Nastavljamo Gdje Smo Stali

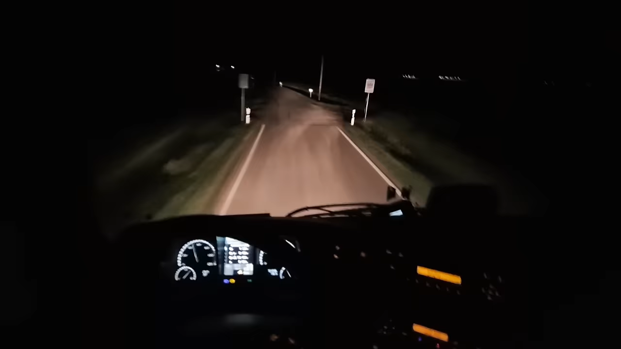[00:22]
Ja, ekipa, kuda ja vozim, gledajte ovo, jer... Veliki pozdrav! Dobrodošli u nastavak videa od jučer ili od neki dan, kako hoćete. Evo, kroši vike livade. Kroši vike livade do firme za utovar.